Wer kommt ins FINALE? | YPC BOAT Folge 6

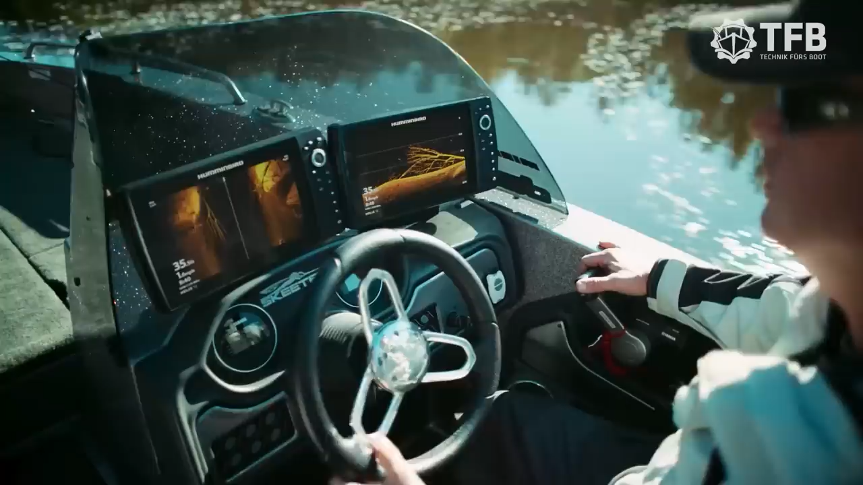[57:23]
No more secrets, no more guesswork, just a clearer picture of the world below,
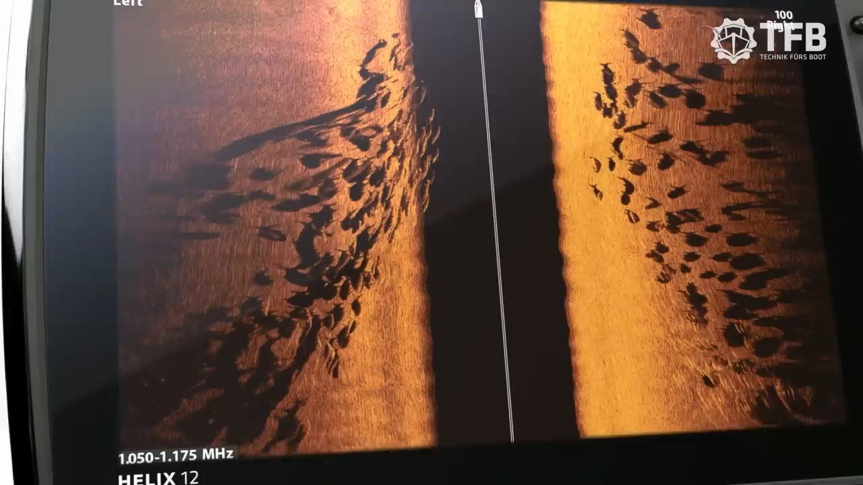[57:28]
down to a fish's species and direction.